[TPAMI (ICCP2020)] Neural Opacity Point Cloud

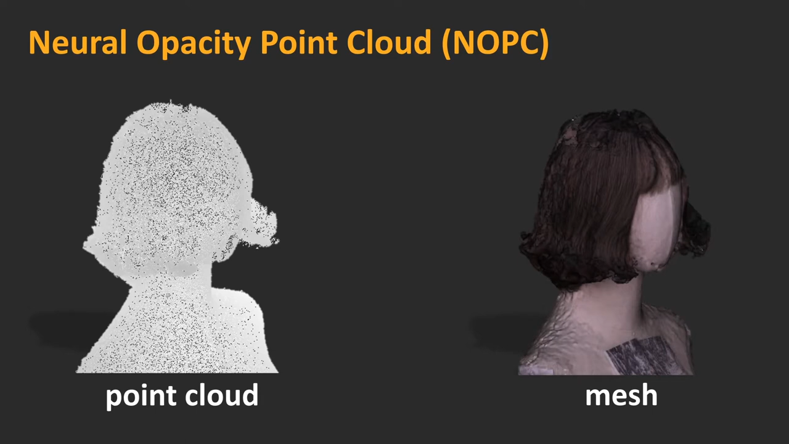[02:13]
Our NOPC instead directly uses the noisy point cloud as inputs.